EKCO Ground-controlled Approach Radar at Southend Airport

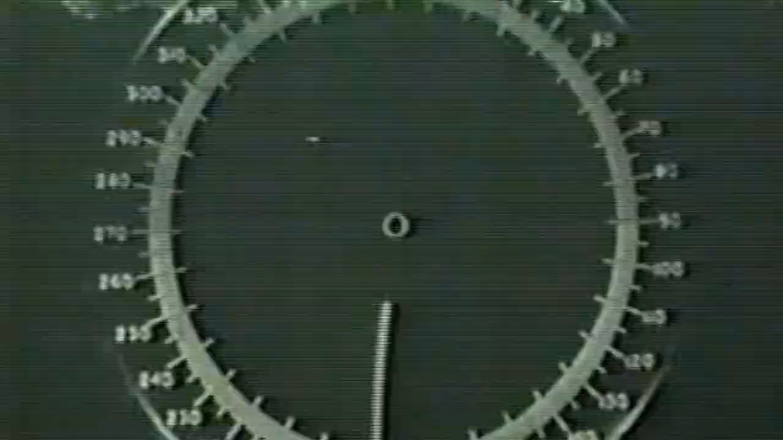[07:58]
which instantly translates the briefest aircraft radio signal into a clear and accurate bearing, up to a range of a hundred miles.